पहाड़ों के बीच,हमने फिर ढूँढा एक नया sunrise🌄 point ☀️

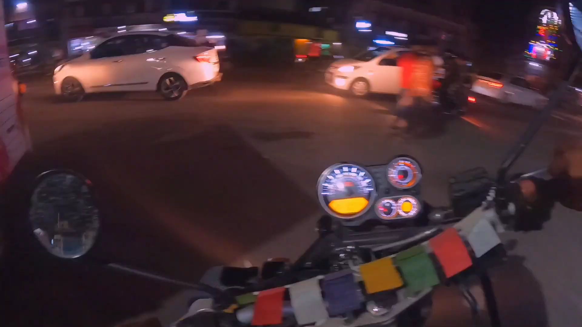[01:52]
यह है मेरा घर वाला चौक, लोहाड़ी चौक। वेलकम बड़ी।
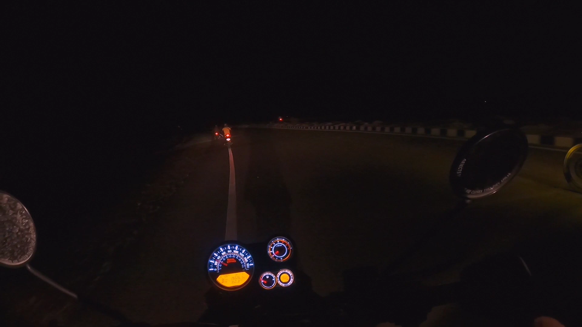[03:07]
यहाँ से स्टार्ट हो जाता है होराब, अभी तक 28 किलोमीटर चल चुके हैं, पता ही नहीं चला।
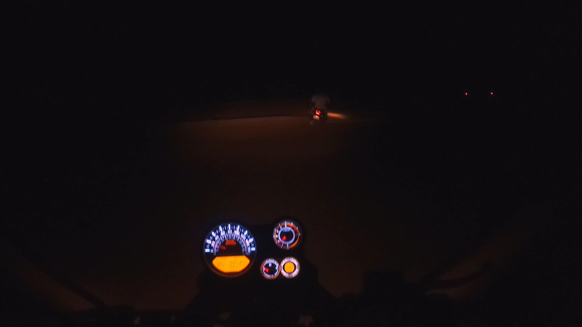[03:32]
यहाँ से करीबन 1 किलोमीटर शायद से। ओहो मजे, बहुत डेंजर भाई साहब,
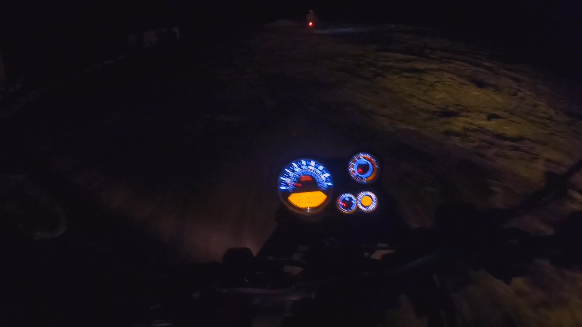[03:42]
सुबह में देखोगे हिल जाओगे, इसका अलग ही वाइब है इस जगह का।